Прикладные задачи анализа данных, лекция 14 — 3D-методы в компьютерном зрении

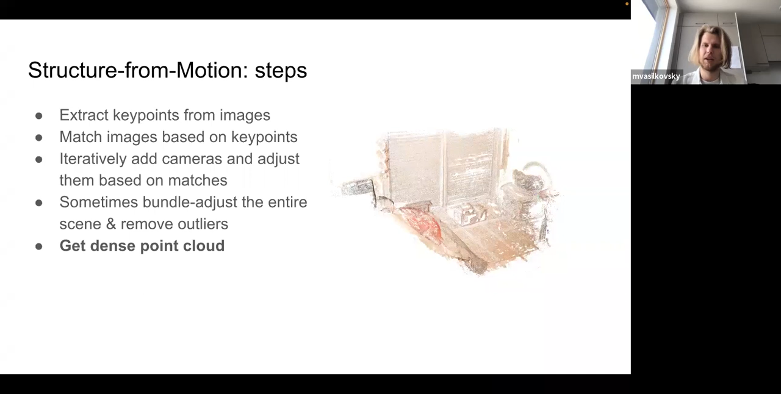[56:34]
30 тысяч точек, вам хочется очень-очень красивый mesh, там, не знаю, с 5 миллионами вершин. Вот. Есть тоже методы для обсамплинга point cloud, которые издают с point cloud, и картинок делают вам point cloud поплотнее, и потом вы просто треангулируете этот point cloud при помощи пассонской треагуляции в итоге у вас есть камеры, mesh, и все это выглядит достаточно круто, особенно если вы используете reality capture, это такой пропоретарный софтвер, который использует все 3D-артисты для капчуринга реальных объектов.
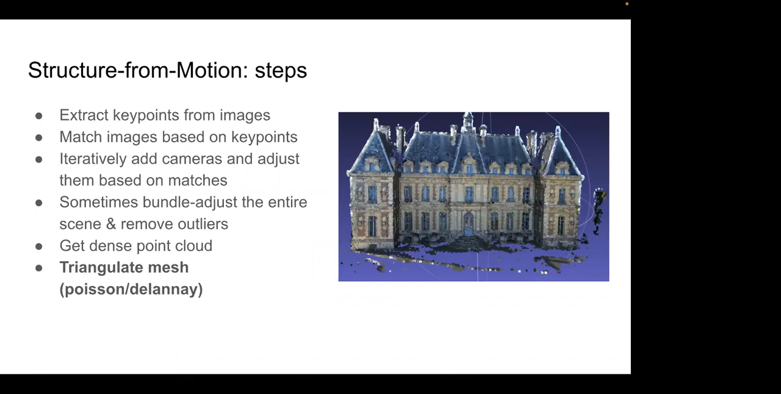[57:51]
Вот. Есть ли какие-то вопросы? А вот если у нас mesh получился, допустим, как на этой картинке, не очень четким, можем его какими-нибудь нейросетевыми методами, допустим, детализировать? Да. Да, можем. Можем. И сейчас про это. Да, сейчас я расскажу про еще один метод и прикрутим туда mesh. Там достаточно понятно, как это сделать. Вот. Еще можно оптимизировать и mesh, и текстуры по картинкам. У нас тоже это будет. То есть, да, короче, structure from motion такой железный классический метод, который по подходу, который вам возвращается.
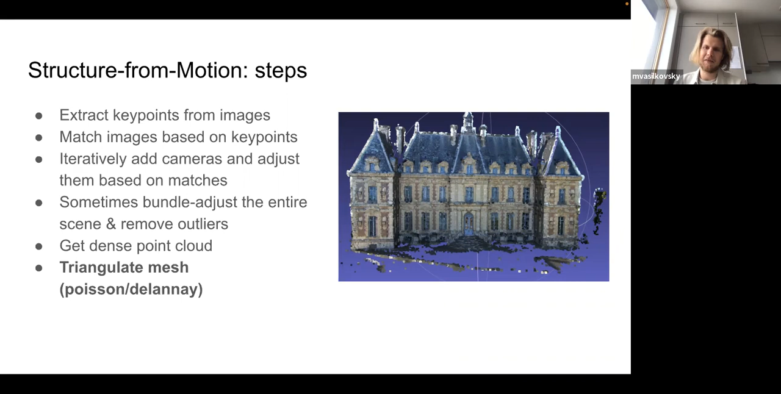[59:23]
Вот. Но если у вас нет, ну, неизвестно, какие объекты и не хотите вы вот этот собор облеплять маркерами, то Structure from Motion это единственный выход, мне кажется, который, ну, типа возвращает крутые камеры позиции. Хорошо.